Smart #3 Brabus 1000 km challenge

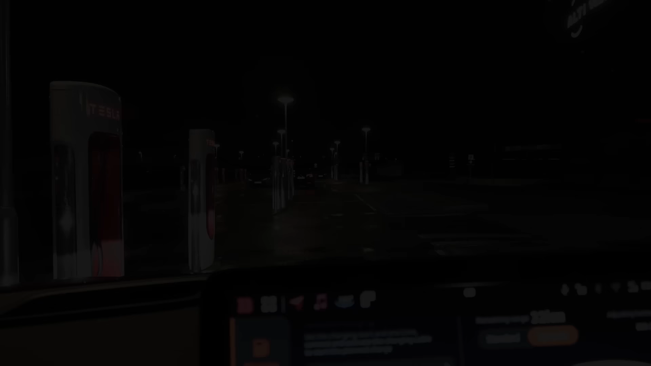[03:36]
We are now at the V3 supercharger. And over here we can get 250 kilowatt hour per hour.